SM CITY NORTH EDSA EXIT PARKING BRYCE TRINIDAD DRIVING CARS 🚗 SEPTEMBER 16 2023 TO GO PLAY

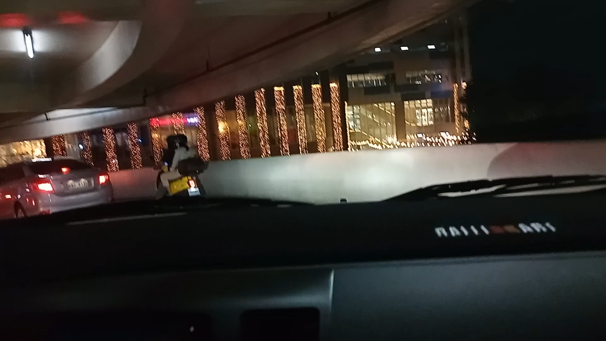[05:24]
Wow! Dami lights, oh. Ito. Saan yan? Dito. Saan yan? Ay, sorry. Dito yan? Look, Franco, so many lights. Wow! Wow! How many lights is it? How many lights? Ah, Can you count the lights?